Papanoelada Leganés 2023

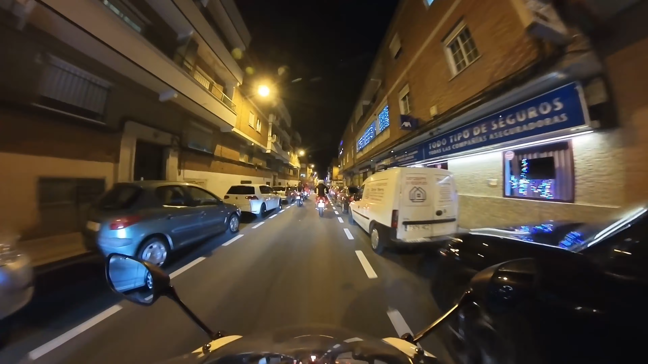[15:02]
volvemos a entrar ya en la zona centro de Leganés. Yo creo que donde más gente hay, evidentemente. Ahí, vamos ya, vamos ya.
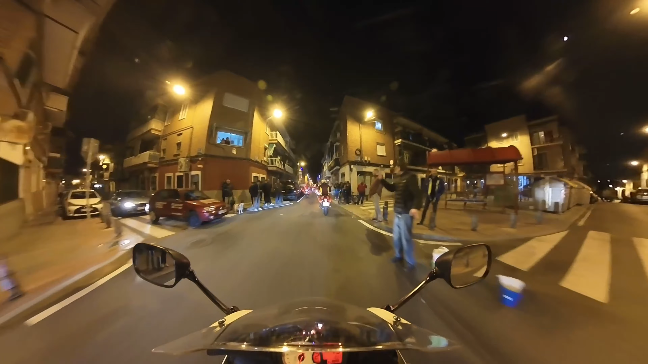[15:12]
Aquí sí hay más gente. Y llevamos camino otra vez, pues evidentemente a la Plaza Mayor.
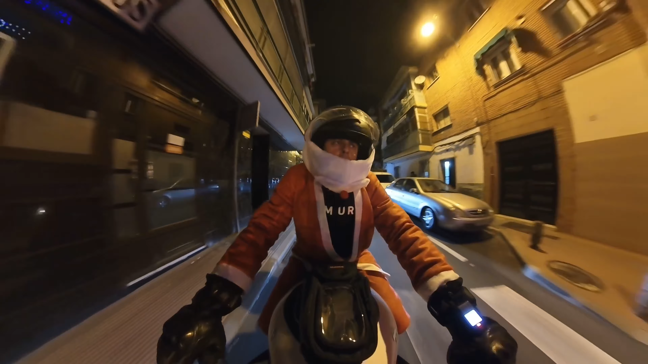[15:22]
Esto siempre es un lujo cuando haces una papalolada, porque pasas por sitios donde antes, donde en tiempos normales, pues no puedes pasar.
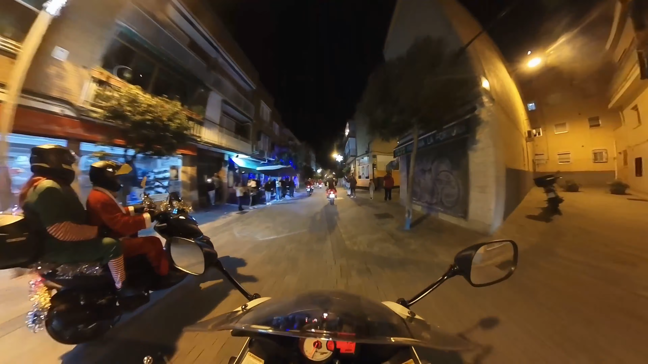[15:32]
Entonces, solamente por hacer este recorrido por el centro de Leganés, por una zona absolutamente totalmente peatonal, ya merece la pena.
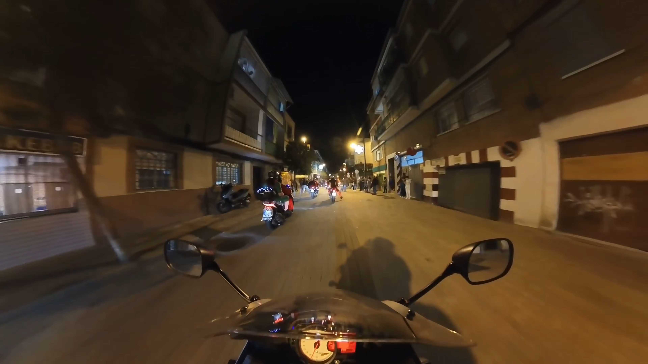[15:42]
Lo he dicho, espectacular las papanoladas que os voy a contar.
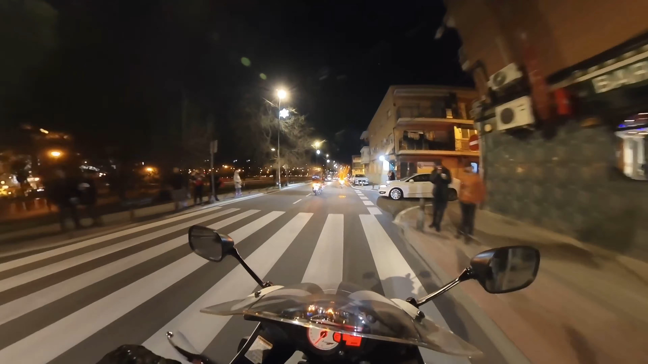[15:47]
Y encima esta nocturna, que tiene su gracia también, ¿eh?
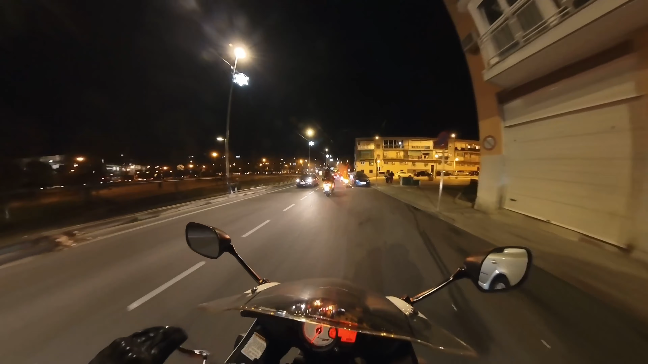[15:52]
Esa de la tarde-noche, empezando aquí a este huequecito. Gracias a los vecinos de Leganés por su santa paciencia, pero merece la pena.
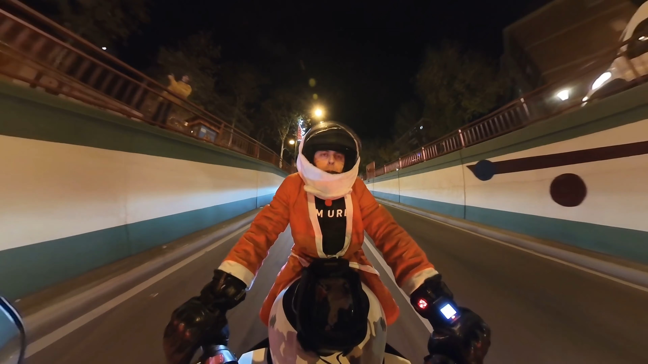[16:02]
Estamos pasando el clásico puente de la Renfe de Leganés Central, me parece que se llama.
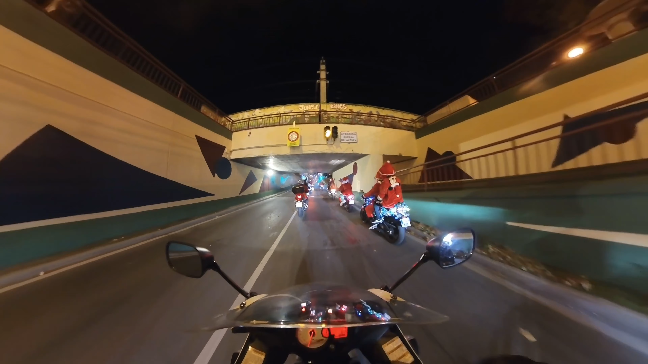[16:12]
Y vamos de cabeza ya al centro de Leganés, otra vez a la Plaza Mayor.